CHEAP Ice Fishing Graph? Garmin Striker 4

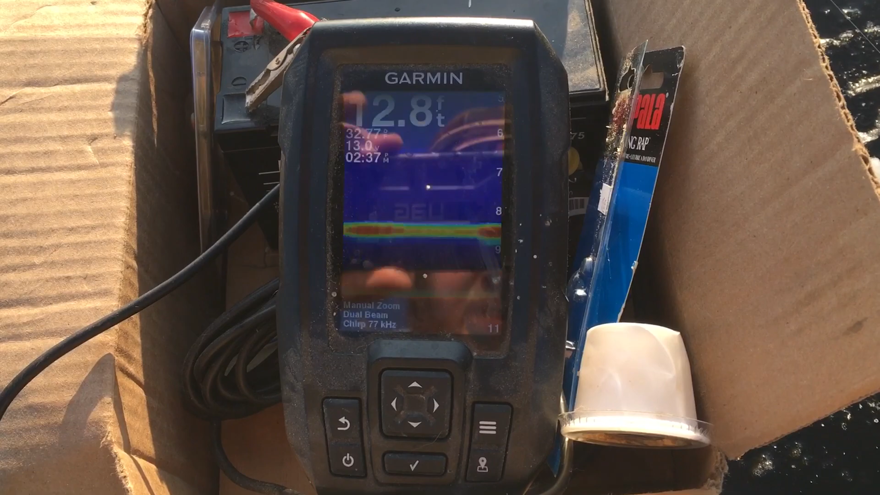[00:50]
On screen: depth 12.8 ft
piece of tech ice fishing sonar the Stryker Pro as you can see it's on right now I think it ran me like a hundred bucks and I think you can buy it for a little bit more with a case and whatnot but it's a really really nice affordable graph for ice fishing so to start off of course runs off a battery
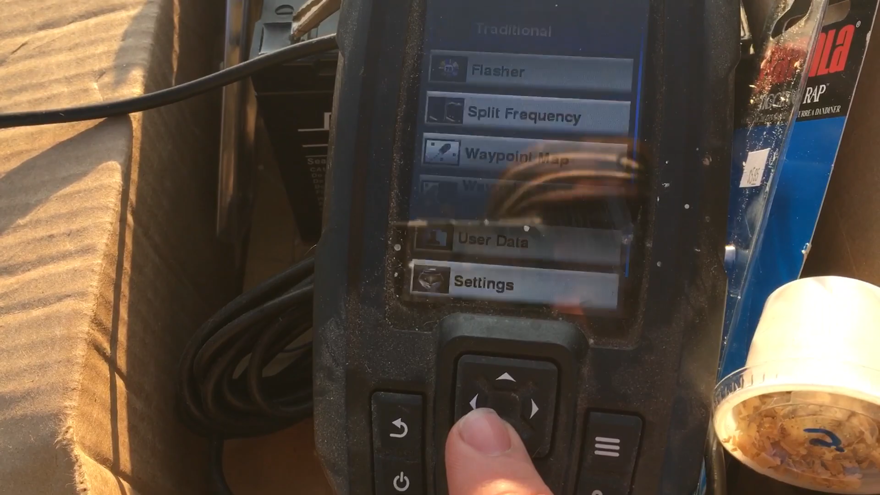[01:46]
has a lot of options but the two main options that ice fishermen are interested in is the traditional graph as you can see what I use bounce up my rod here you can see that the
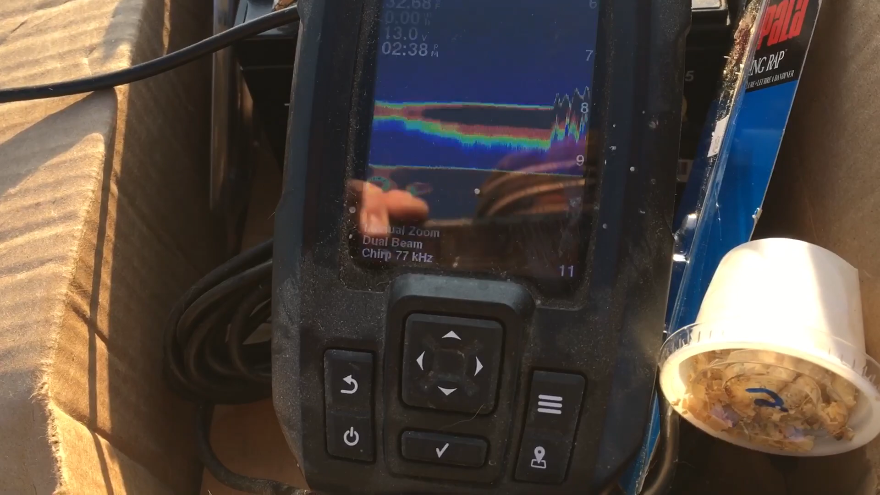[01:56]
line is going and the
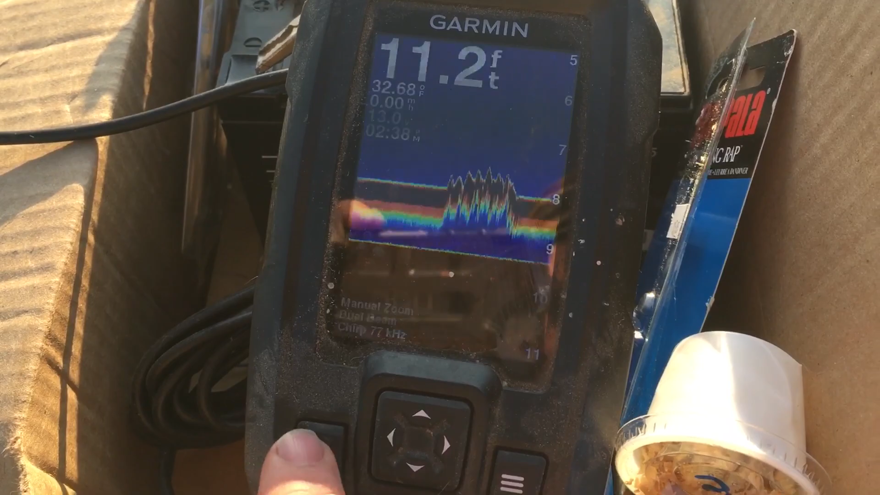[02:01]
On screen: depth 11.2 ft
flasher which is like a vexler some people prefer this some people for the other way I personally prefer
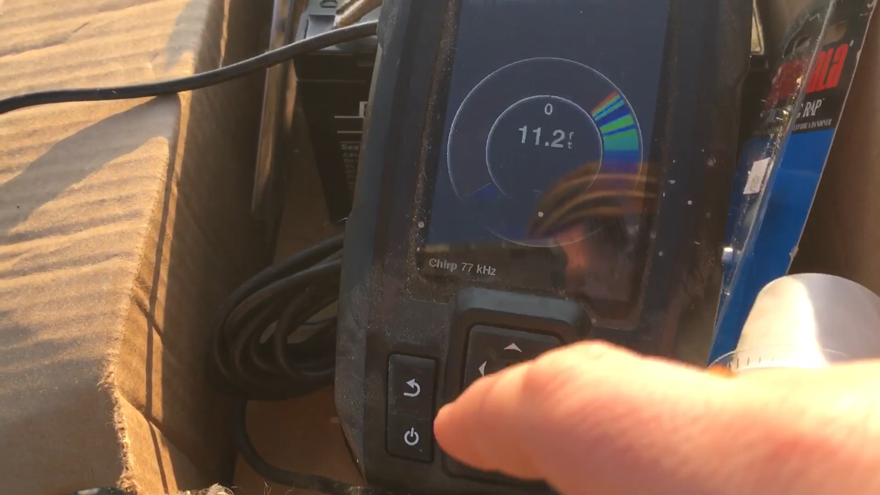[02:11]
On screen: depth 11.2 ft
traditional graph I just find it way way way way easier to use and way easier to see fish come in and out the striker pro has a couple options it's got your range your gain your frequency